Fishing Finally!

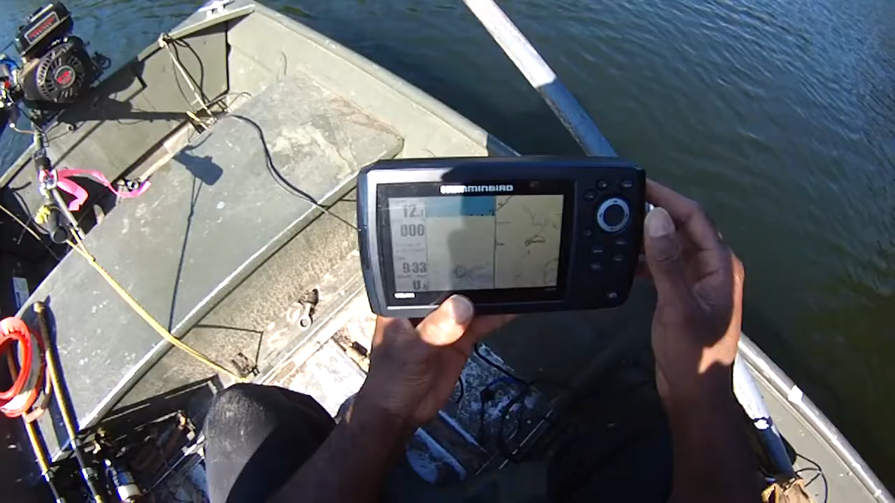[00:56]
Let's get us our sonar set up the way we want.
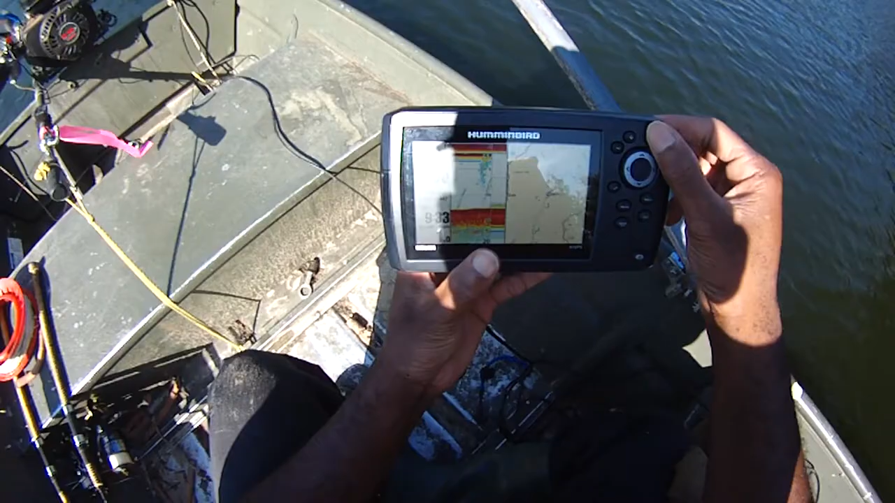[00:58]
And in order to keep this thing from vibrating and going all crazy,